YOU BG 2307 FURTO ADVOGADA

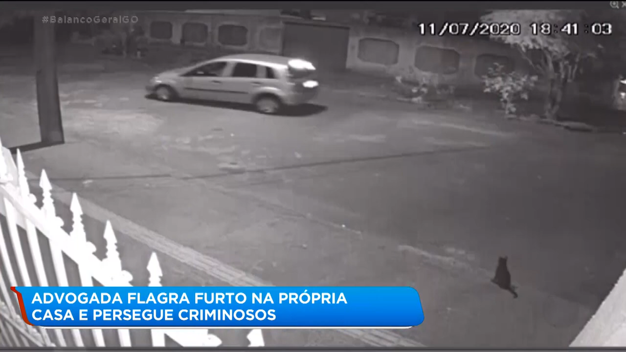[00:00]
Essas imagens de câmeras de segurança mostram parte da perseguição ao carro dos bandidos. Perseguidos pela advogada, as duas pessoas que estavam no carro entraram em alta velocidade nessa rua sem saída. Quando perceberam que não tinham como seguir adiante, eles trocaram de motorista. Veja que um homem saiu do banco traseiro e empurrou a mulher que estava dirigindo e assumiu o volante do carro.
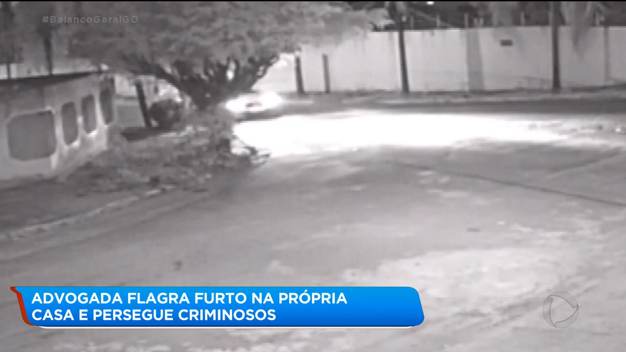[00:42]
Quem estava no volante do carro perseguindo os bandidos era essa advogada.